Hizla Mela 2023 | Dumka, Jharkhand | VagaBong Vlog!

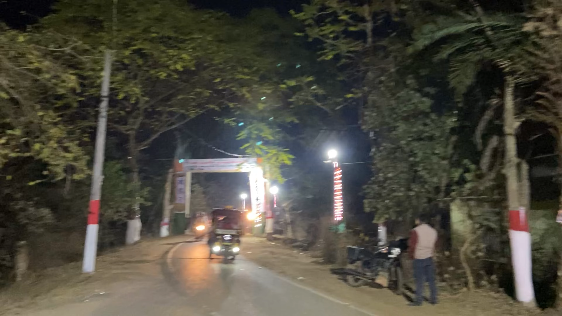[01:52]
गाइस हम लोग पहुंच गए अभी इधर, ये हिजला मेला. तो अभी एंट्री करते हैं और आगे आगे क्या होता है तो जितना भी हो सके गाइस आप लोगों को मैं दिखाने की कोशिश करूंगा.